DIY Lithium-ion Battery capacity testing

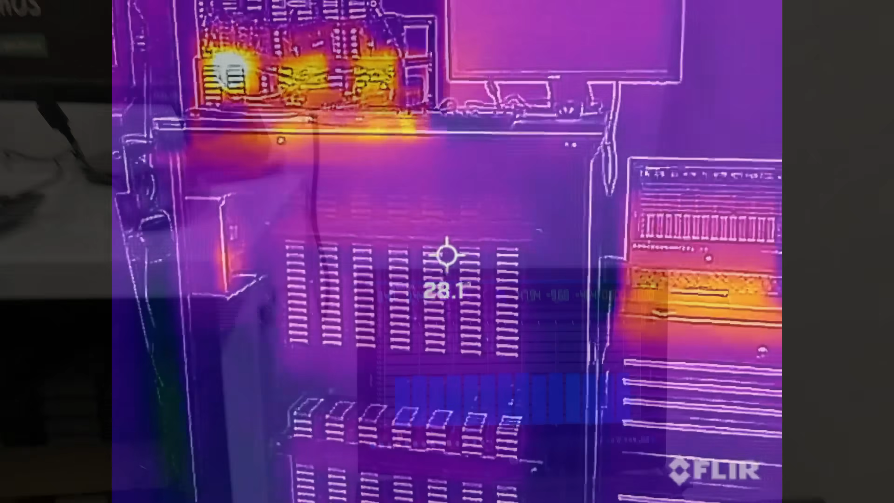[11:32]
i figured before this test finished i should get the old thermal camera out and have a quick look um so far i'm really liking what i'm seeing i can just see the laptop and the three cards up there
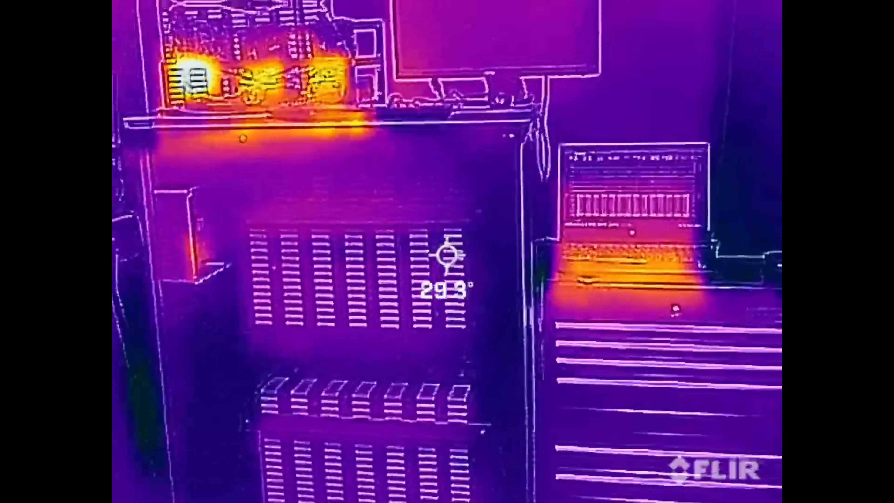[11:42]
that are a bit warm to be expected i guess
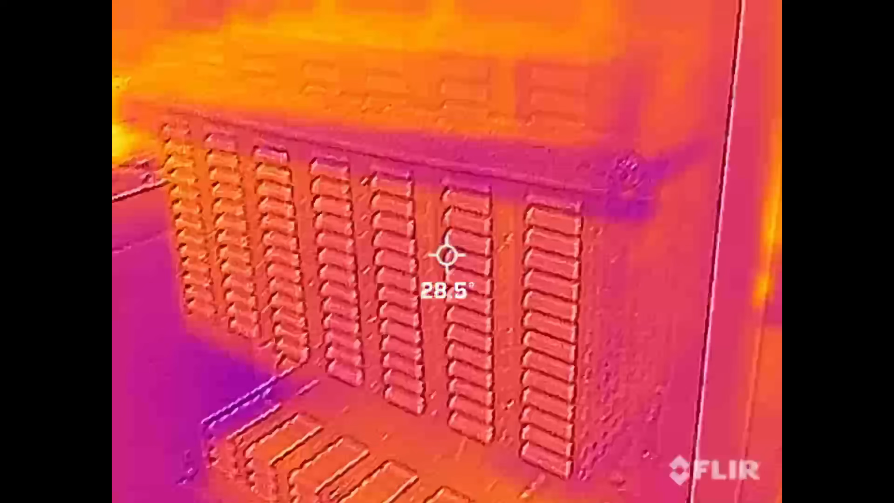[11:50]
will that change um there is oh come on don't do this to me fleur camera you've been great
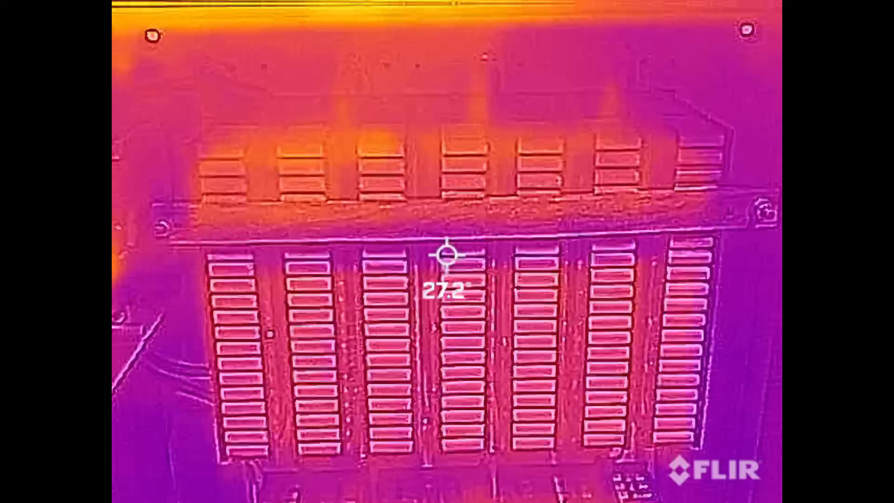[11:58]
come on where's the color gradient gone there we go everything else is too hot
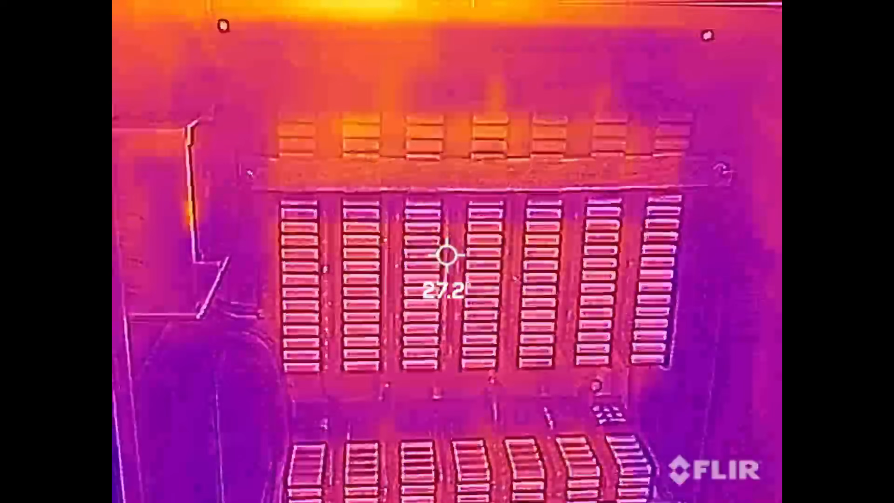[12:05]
here and we'll deal with it but there's no hot spots
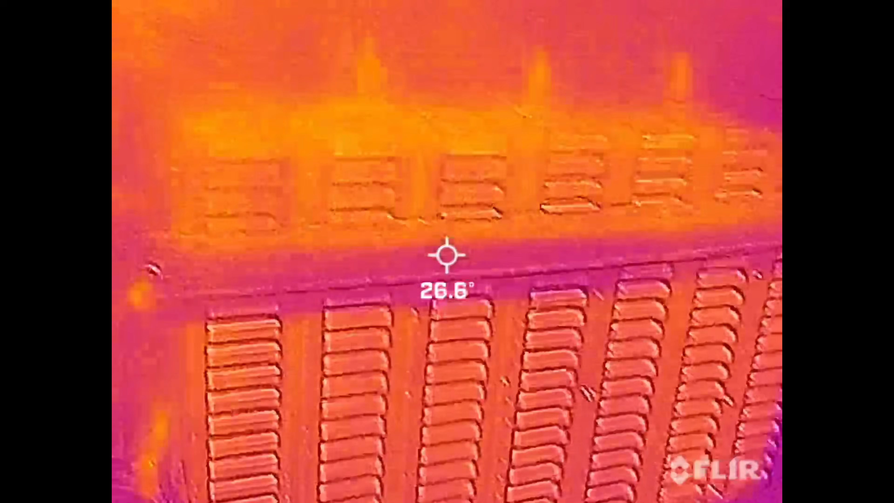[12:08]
that i can see anywhere there the cables and the shunter is a little bit warm back there as you can see
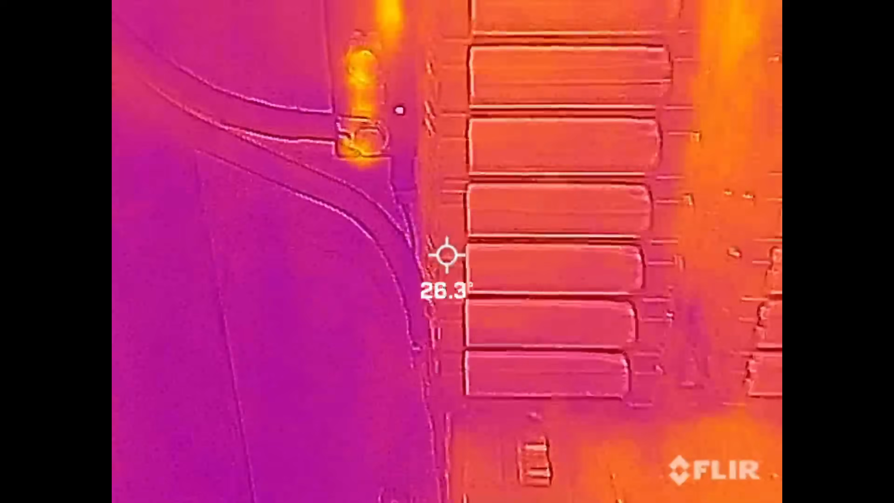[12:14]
in the middle of the screen the cells themselves
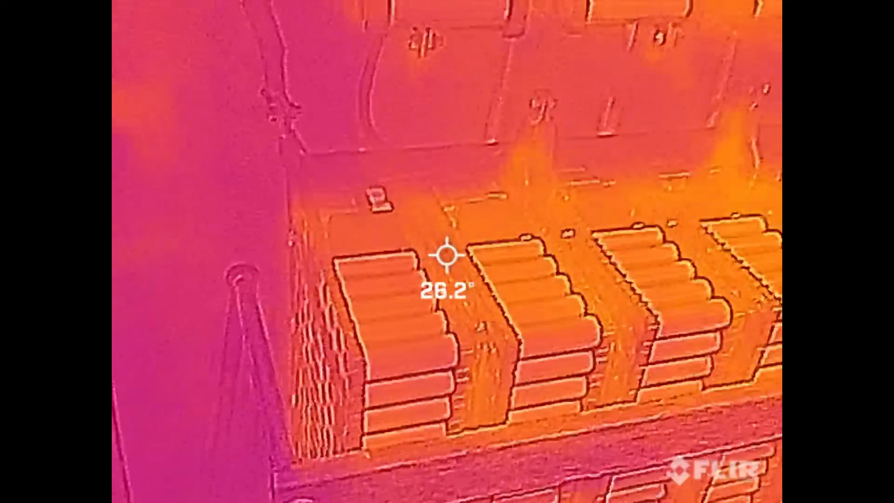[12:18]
there's no apparent hot spots or anything else
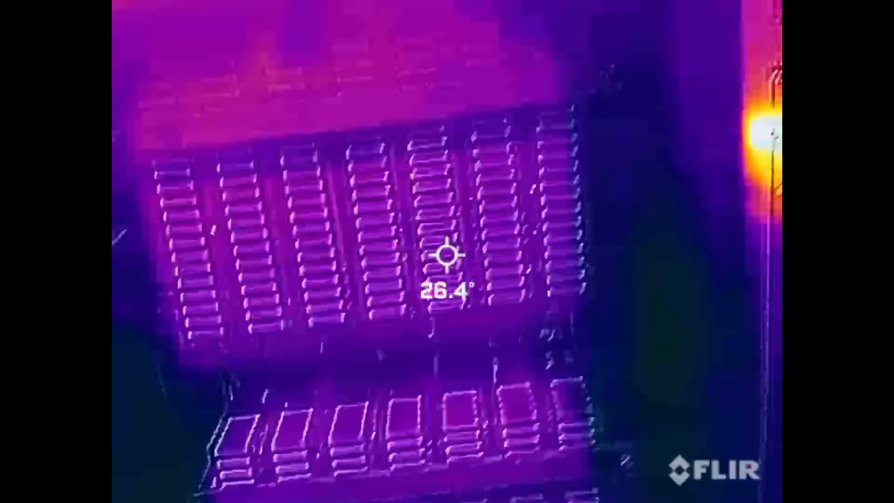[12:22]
if you come back here you definitely see a hot
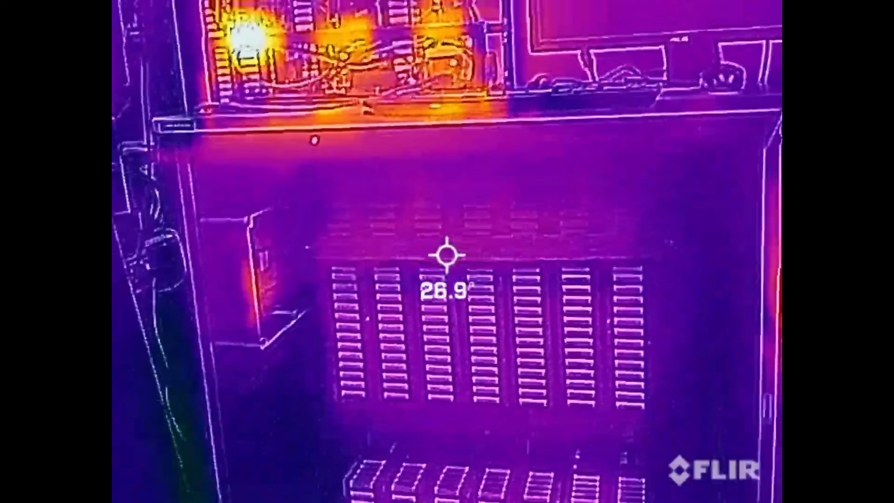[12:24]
spot um let's see if i can see something in here
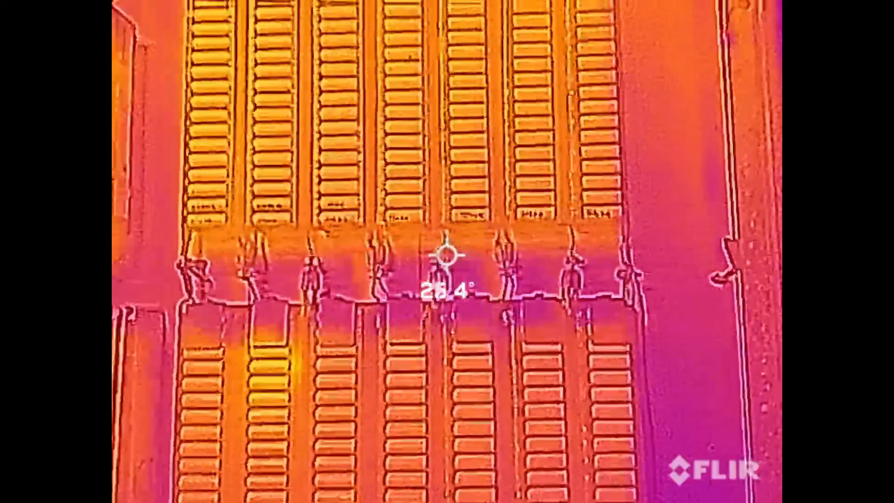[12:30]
there you go you can see one bad cell in that battery there there's a quick look down you can see a bad battery
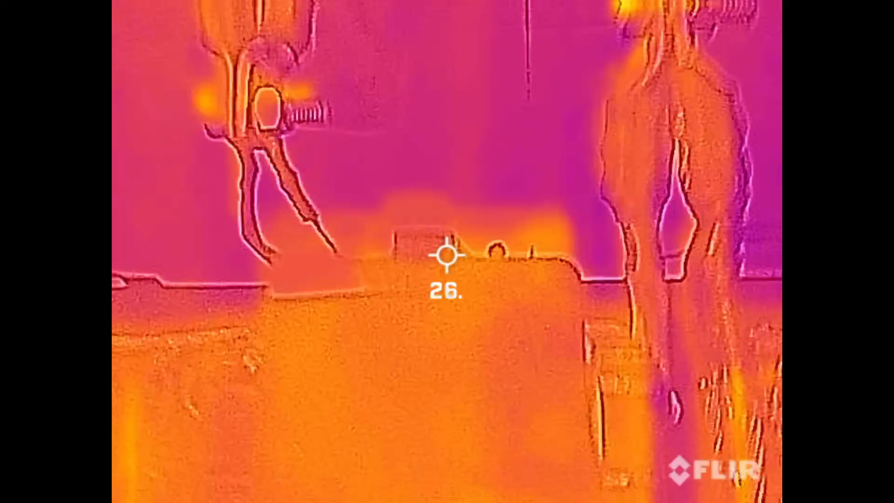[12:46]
which is the second cell down on that cell there where is it there we go